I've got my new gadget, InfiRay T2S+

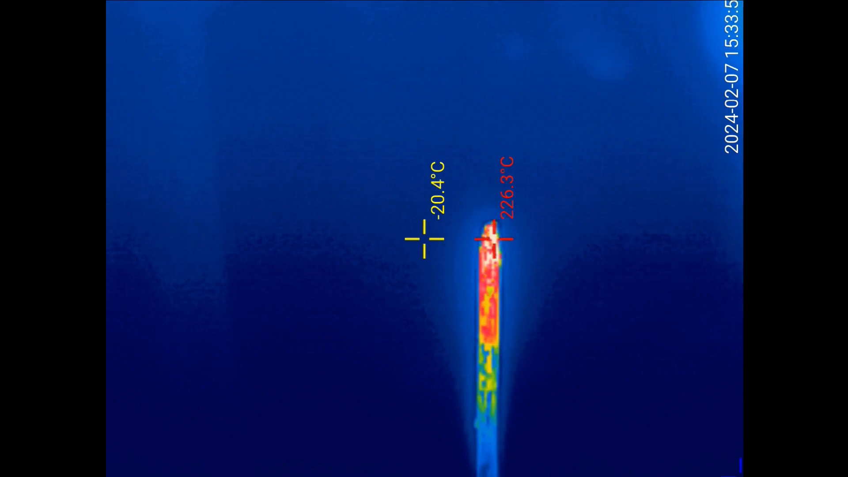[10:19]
On screen: spot -20.4°C, max 226.3°C
We can see if we can heat it up till 50 degrees Celsius. We can heat it up till 50 degrees Celsius.
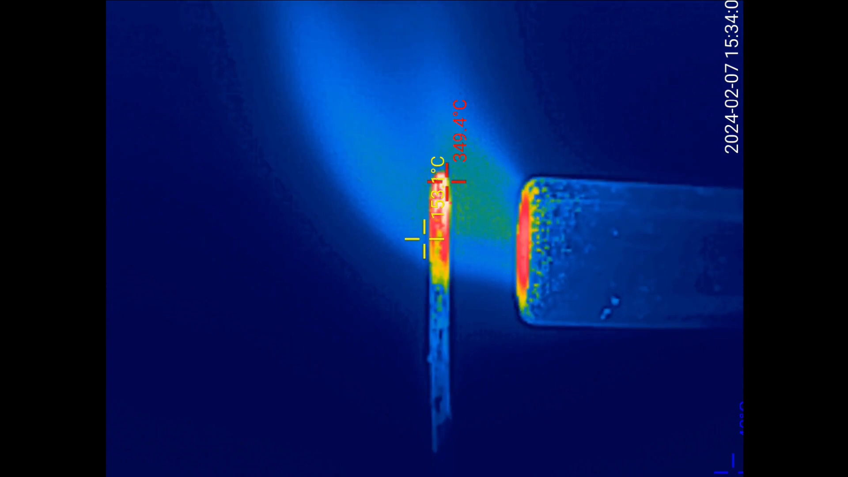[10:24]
We can heat it up
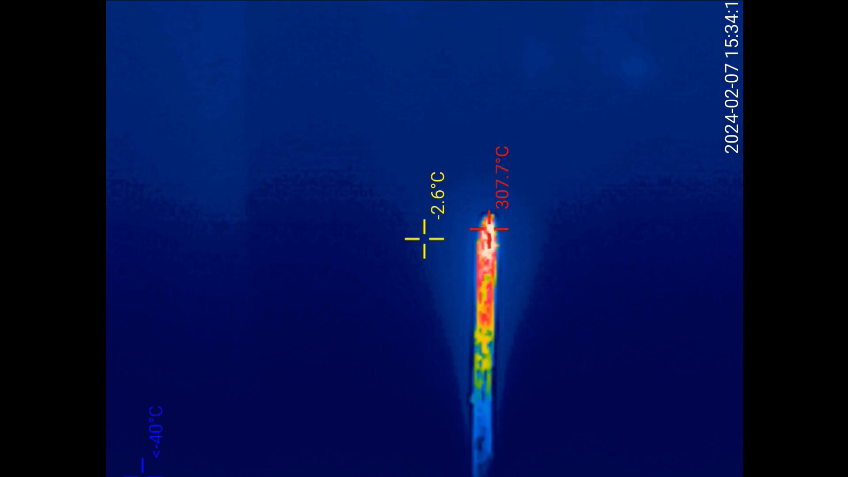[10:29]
On screen: max 307.7°C
till 50 degrees Celsius.
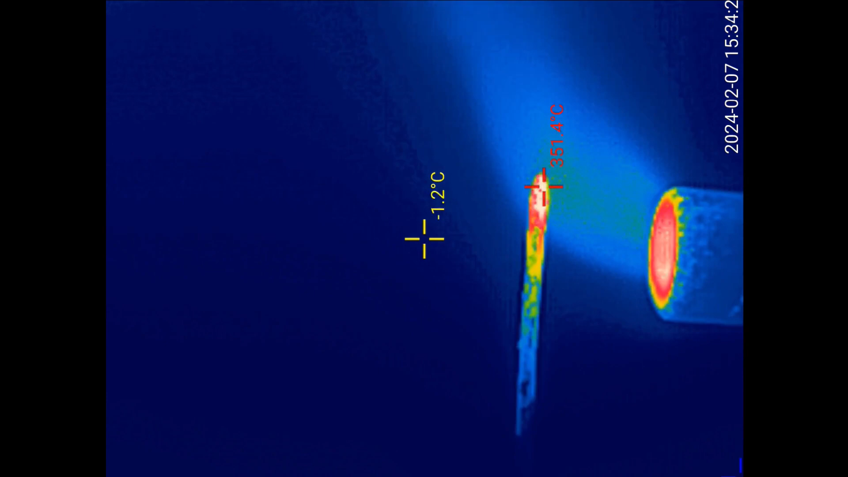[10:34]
Now it reached 450 degrees centigrade.
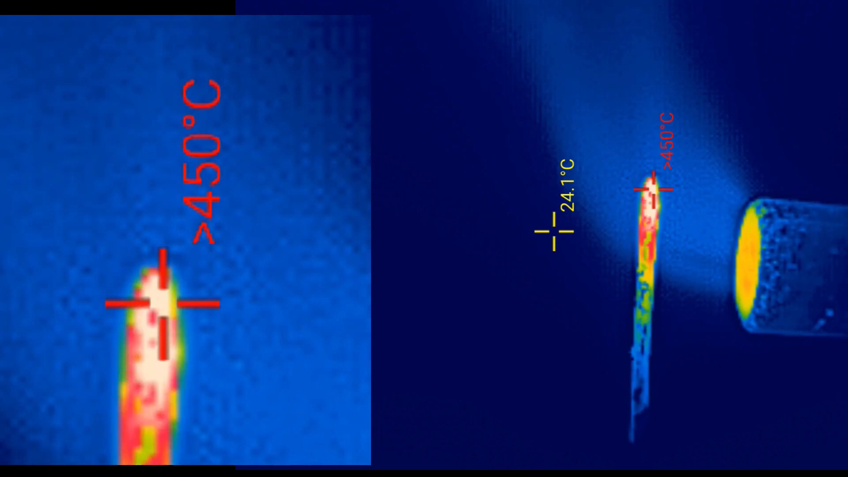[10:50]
And as we can see the device can't
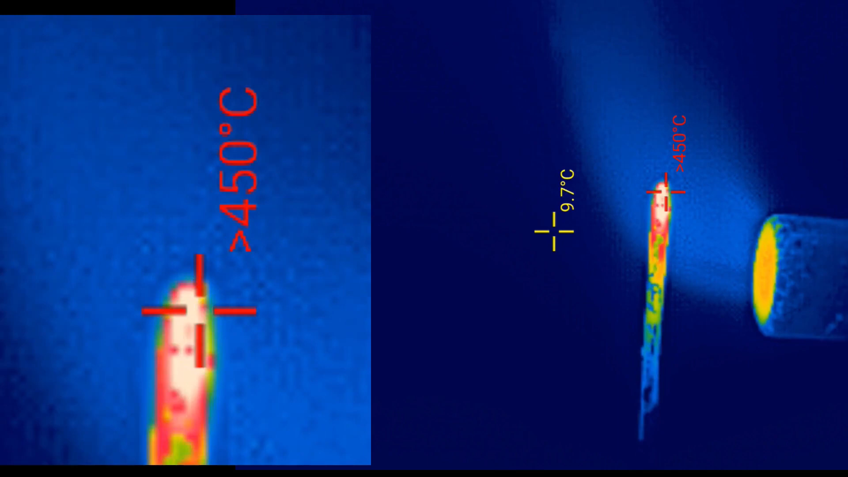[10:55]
show more than 450 degrees centigrade.
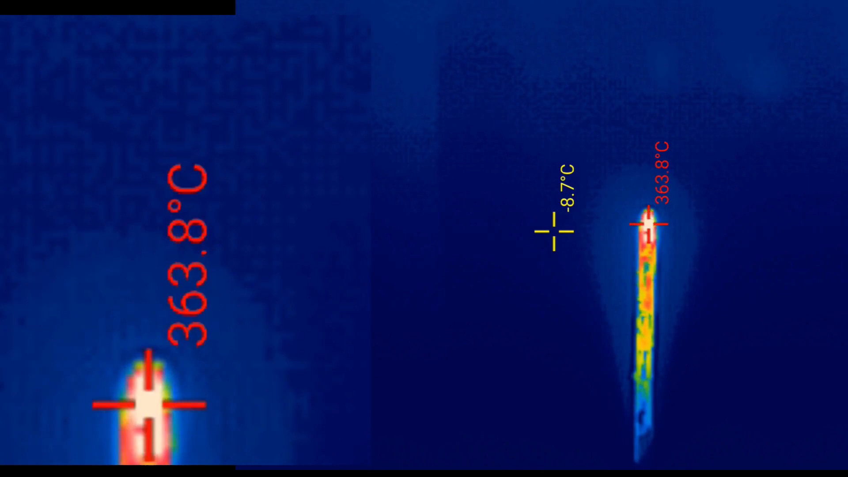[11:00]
This is inside a freezer.
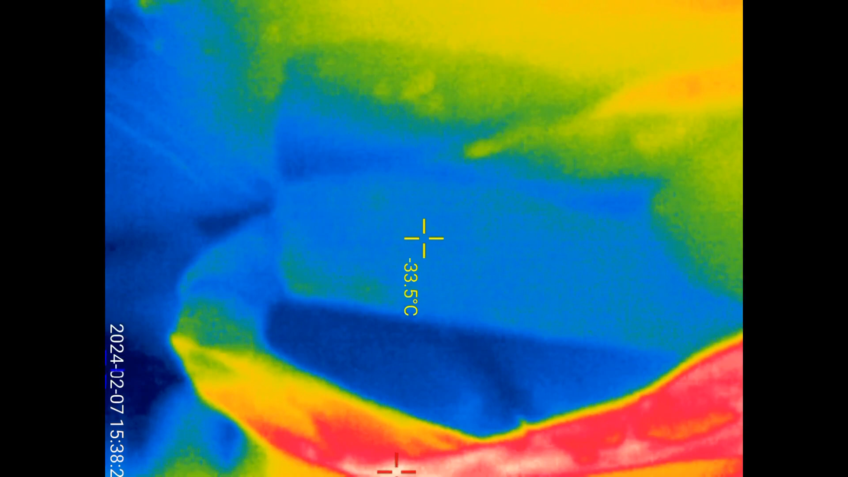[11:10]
On screen: spot -33.5°C
We are looking at a frozen meal.
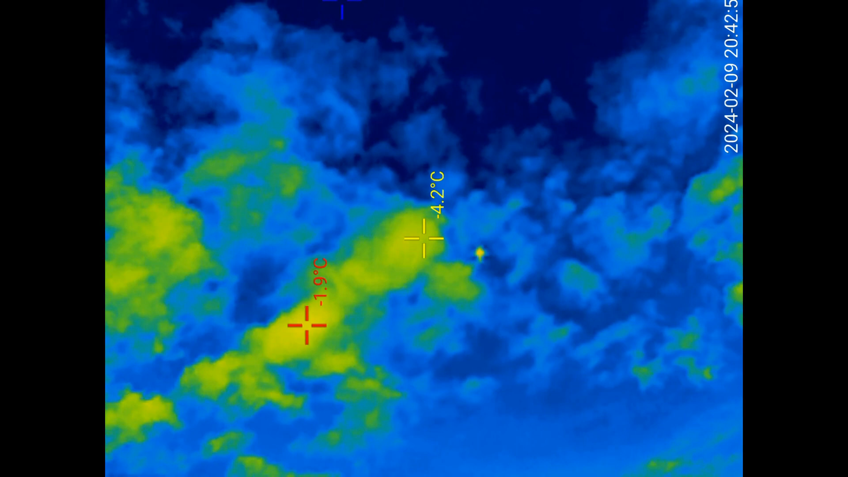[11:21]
Looking to the sky. But I can't tell you if the temperature you are saying is correct or not.
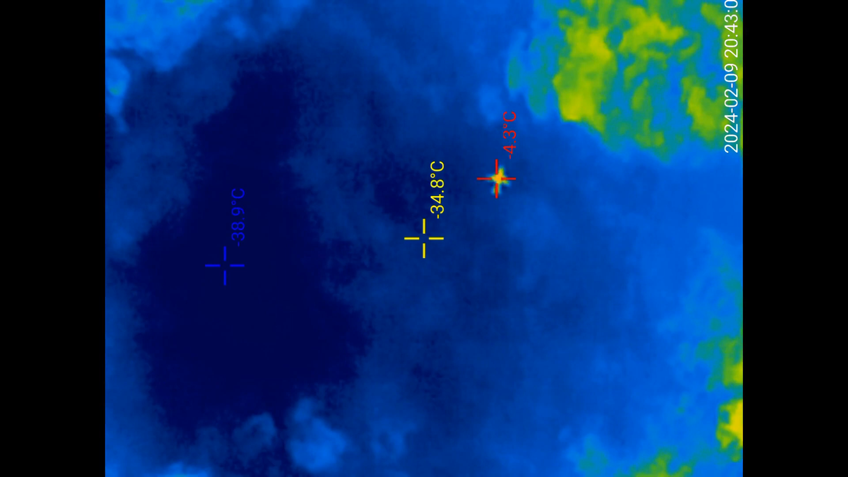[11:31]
Of course, it's cold up there.
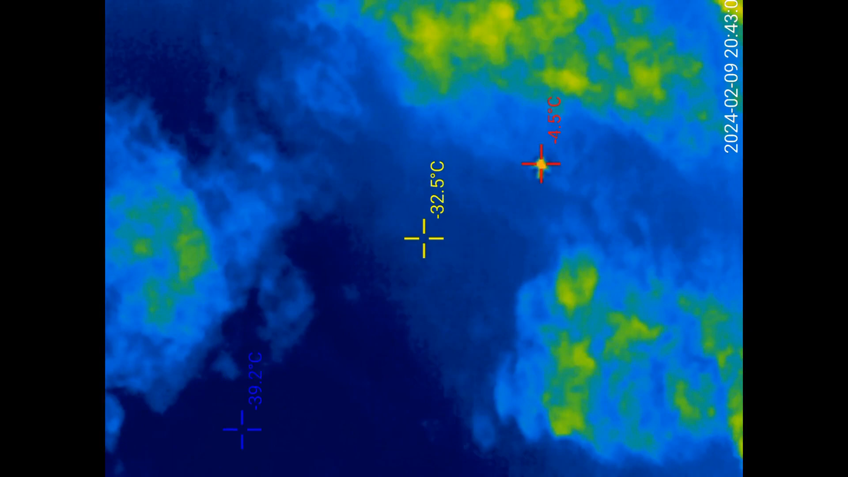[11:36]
On screen: max -4.5°C, min -39.2°C
But how much, I don't know.